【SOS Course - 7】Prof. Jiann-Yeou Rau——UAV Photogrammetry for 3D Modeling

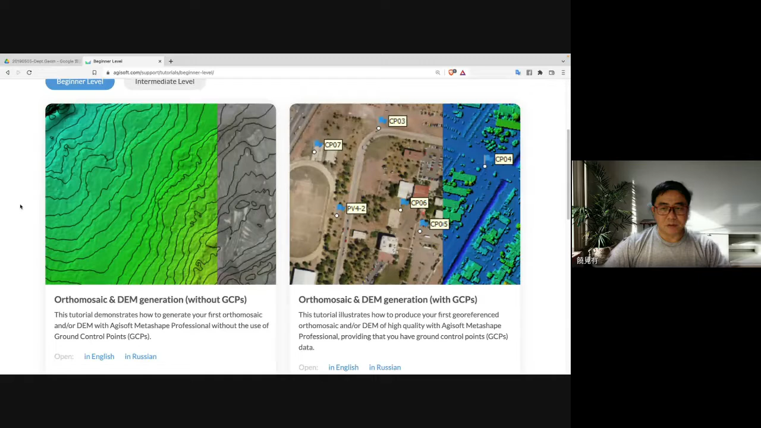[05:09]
Okay, and today I will give you the sample image for practice. Here are some examples. So I take the image by using the cell phone, and then we can produce the dense point cloud and create a 3D mesh model.
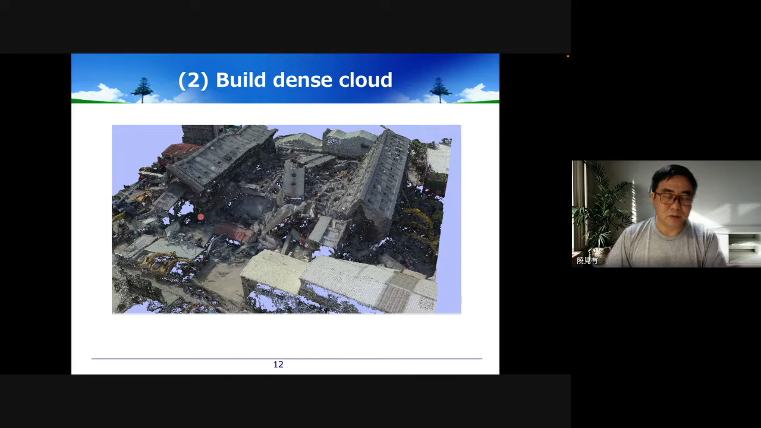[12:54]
And you may, in the future, if you have sufficient experience, you will understand how to improve, how to take more photos in this area. If there's an occlusion, then you may face this problem. So the next step, we will create a mesh. So you can see there are some triangle between the point. So every 3 points, they will create a triangle. And you can compare the previous slide. There are some hole and already filled. So they try to fill the hole for you, and they try to make the surface model more complete.
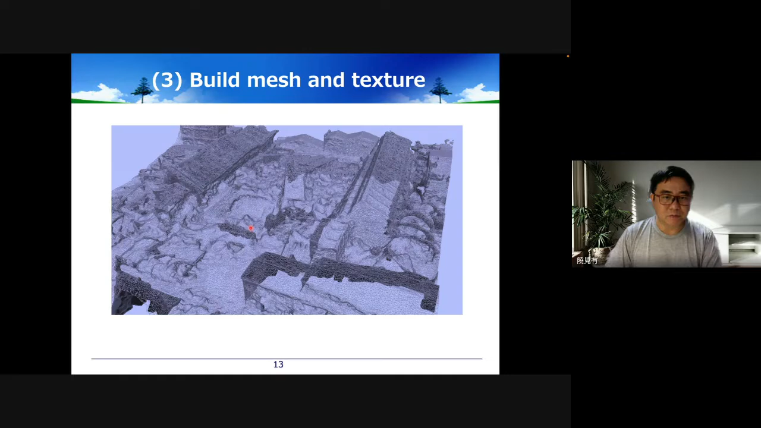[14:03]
So you can observe the 3D model in different position, and you can also perform some measurement if you have the position information. So in the beginning, the photos are taken by UAV. So generally, we have the initial position of the photo. So they can be used to convert,
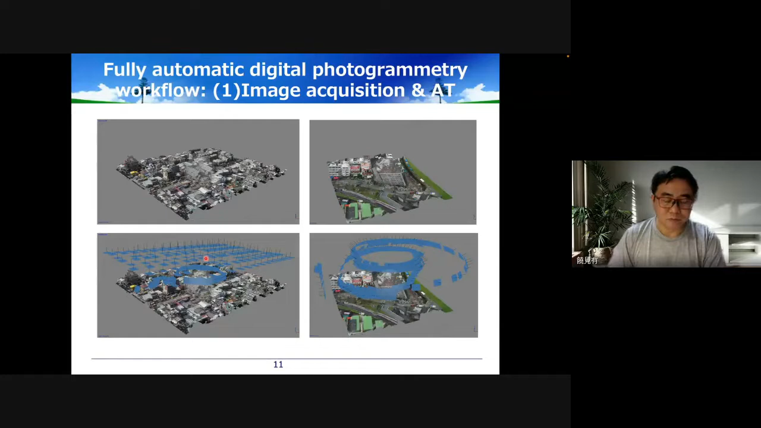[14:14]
to create the transform to a certain map projection. So then you can have a scale, and you can do a measurement. So that is very useful information. However, if you like to have a more precise result, you better to make some control point.
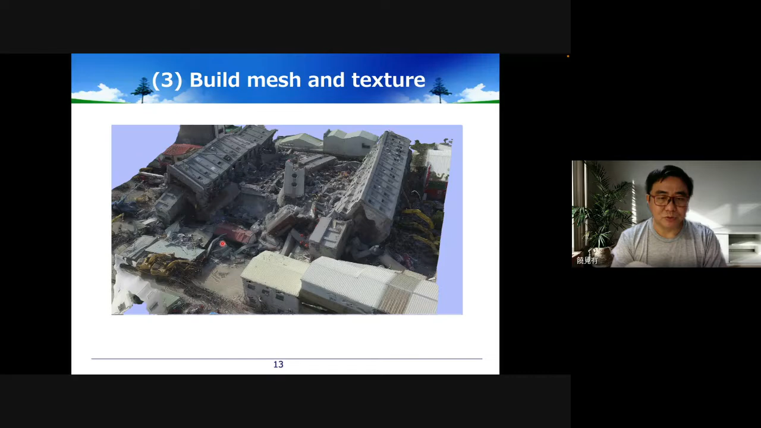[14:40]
But in this case, we are trying to have a quickly observe the disaster area. So in this case, we don't measure the control point. So in other application, you may need to measure and digitize the create a 3D model, we call CAD model. So in this case, it's a bridge. So under the picture, there are a lot of dense point cloud.
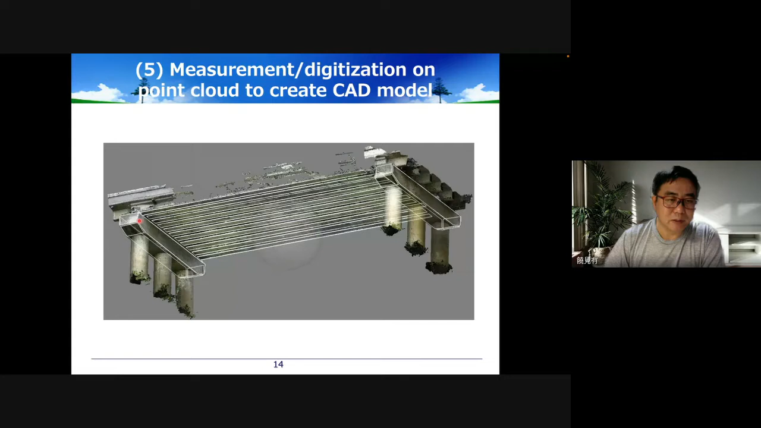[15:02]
So they are all three-dimensional information. So we can measure them and create a CAD model of the bridge. And this is similar to the traditional digital, we call E-map. But this is 3D E-map, okay? Not only a two-dimensional. And before that, we also can create a digital surface model. So the digital service model is a two point five dimension raster information.
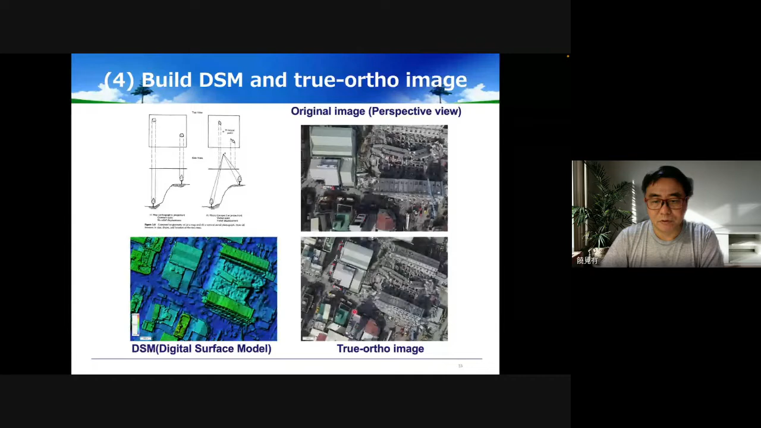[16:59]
So you can compare like this one, there are facade. However, you cannot observe the facade from the true ortho image. So a true ortho image already has some map projection, so you can directly digitize and obtain the e-map.
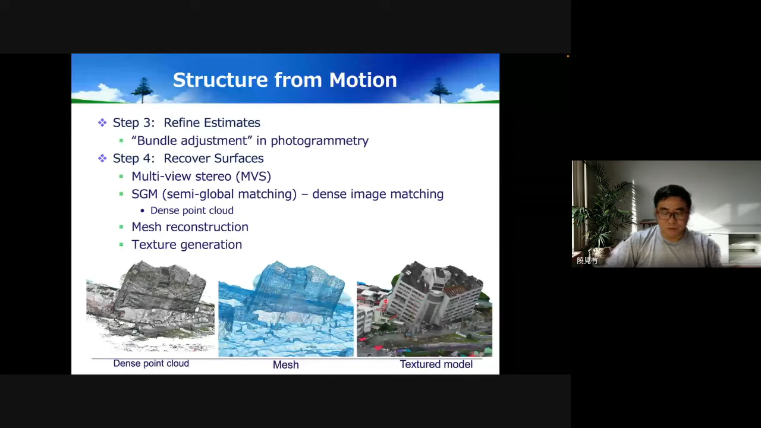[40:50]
So then we can construct the mesh. So like in the window photos, and we can obtain the texture like on the right photos. So this will look like a real object in front of your face.
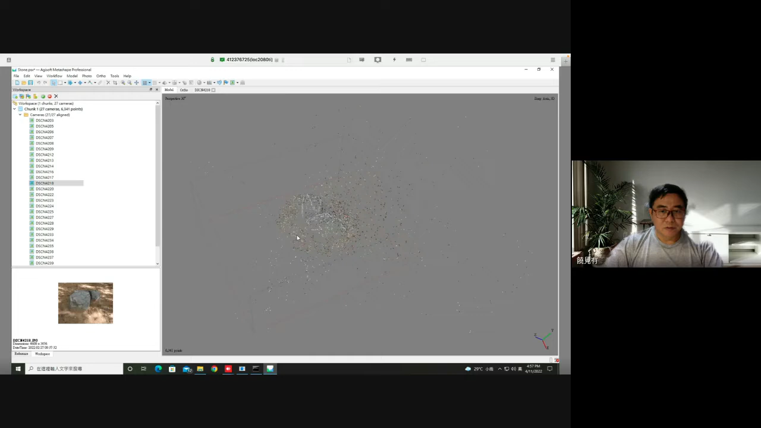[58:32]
You can press 5 on your keyboard. You can press 5 to change from perspective view to orthographic. Yeah, you can take a look and change. So sometimes I like to use the orthographic. That is more easy to observe the site information.
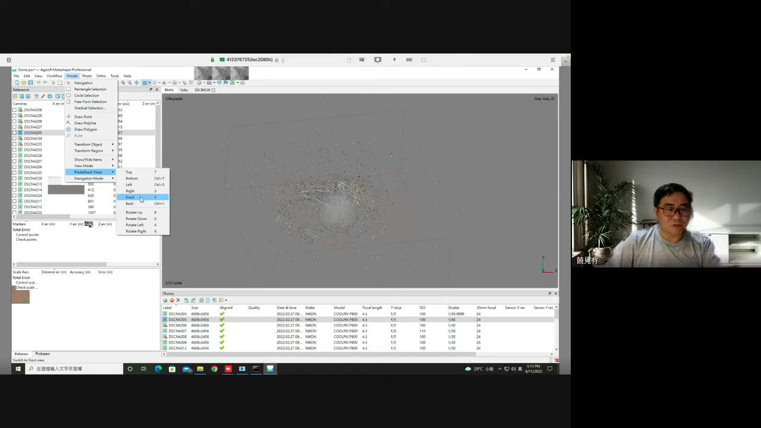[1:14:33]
You can view from right or from the front. So for example, 1, 3, 7.